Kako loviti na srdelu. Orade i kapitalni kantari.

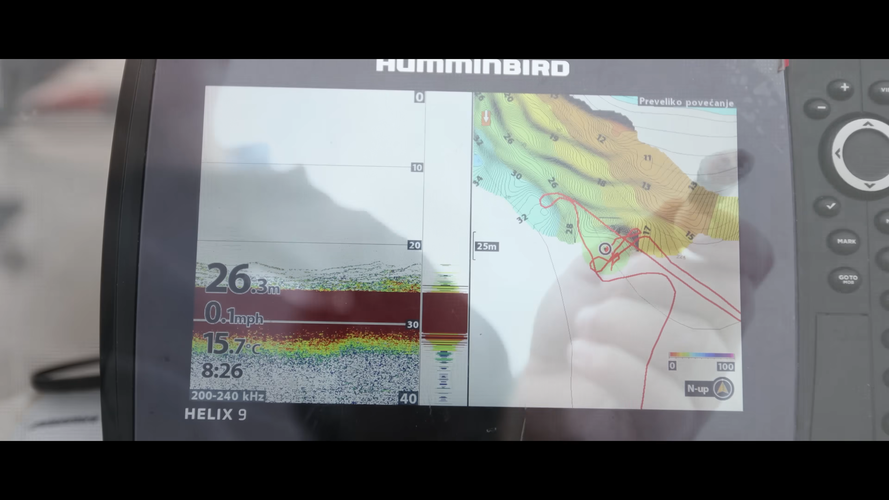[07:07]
On screen: depth 26.3 m, water 15.7°C, speed 0.1 mph
Znači, nalazimo se na prijelazu dubine,
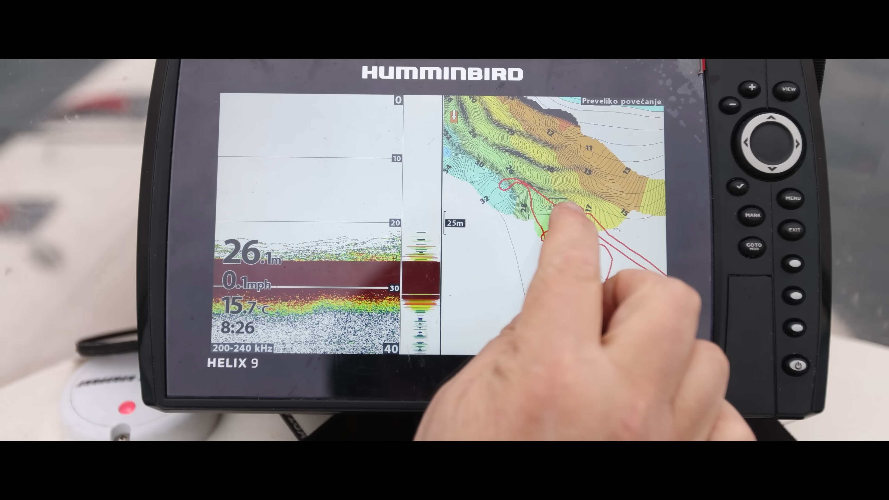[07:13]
On screen: depth 26.1 m, speed 0.1 mph
znači 17 metara, mi smo sad trenutno na 26 i temperatura mora je 15,7,
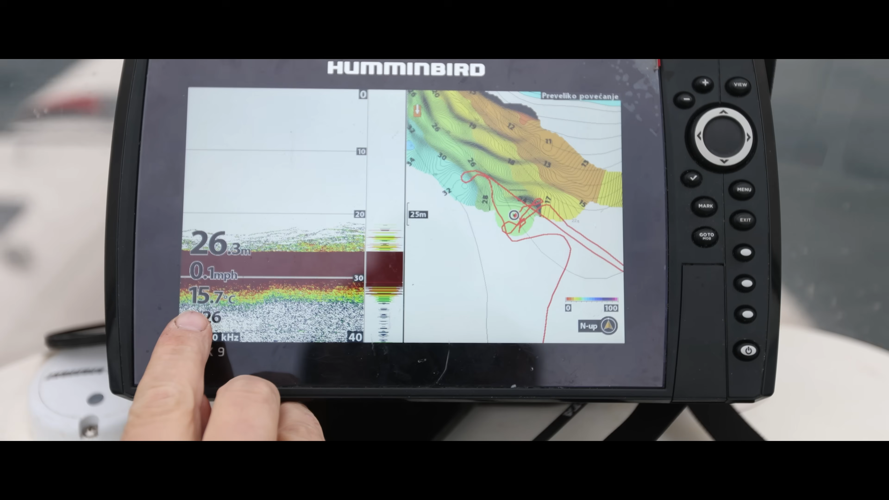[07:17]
On screen: depth 26.3 m, water 15.7°C, speed 0.1 mph
jako toplo za ovo doba godine.
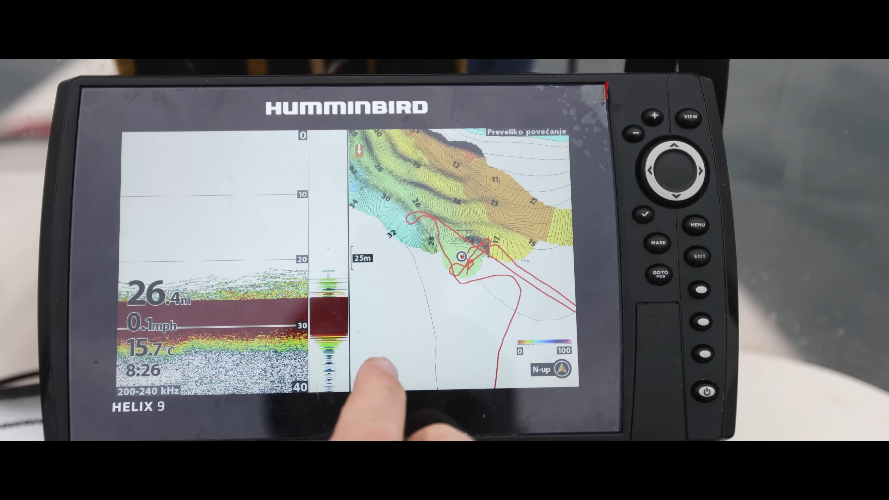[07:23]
On screen: depth 26.4 m, water 15.7°C, speed 0.1 mph
Znači, mi smo sad dva dana prije nove godine i more je 15,7, jučer je bilo 15,9, pretoplo. Eto, to je mali prijelaz, vidite, ovdje je zagušćenje,
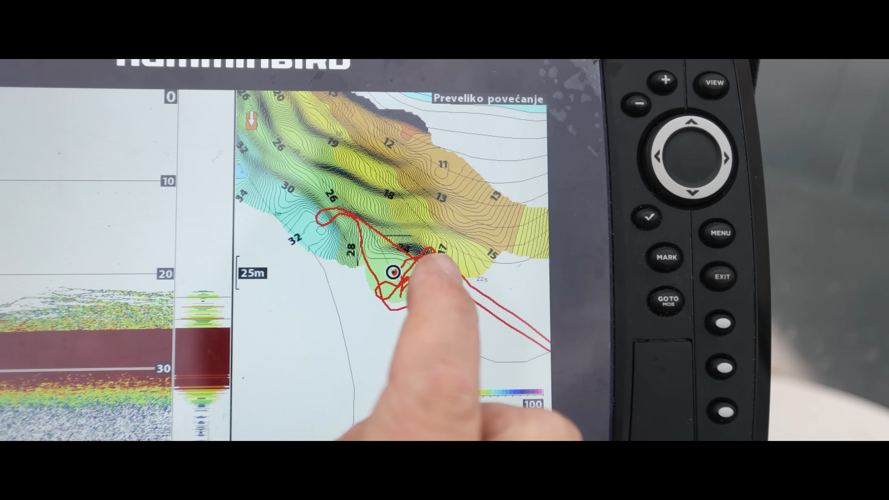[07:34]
znači tu je, ajmo reći, nekakav strmi pad i mi smo stali ispod tog pada.